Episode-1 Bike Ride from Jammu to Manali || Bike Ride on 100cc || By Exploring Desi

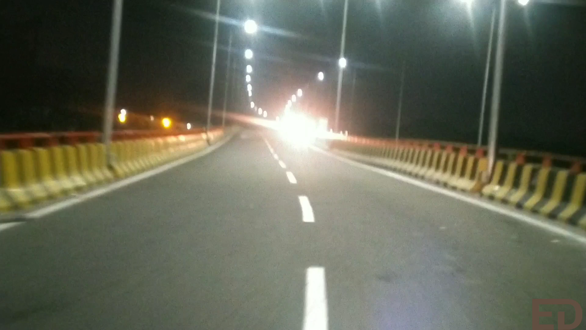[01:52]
सो फाइनली अभी हम सतवारी मेन चौक पे पहुंच चुके हैं,
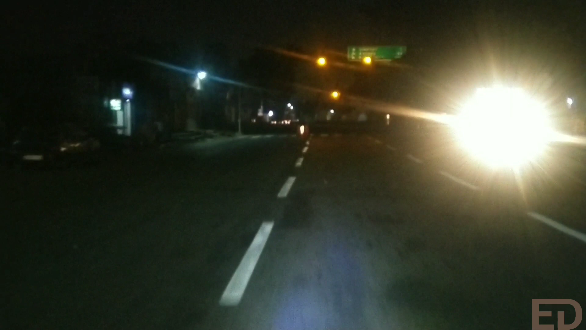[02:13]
और यहाँ से अभी अपने को लेना है लेफ्ट टर्न, और फिर हम हो जाएंगे नेशनल हाईवे पे।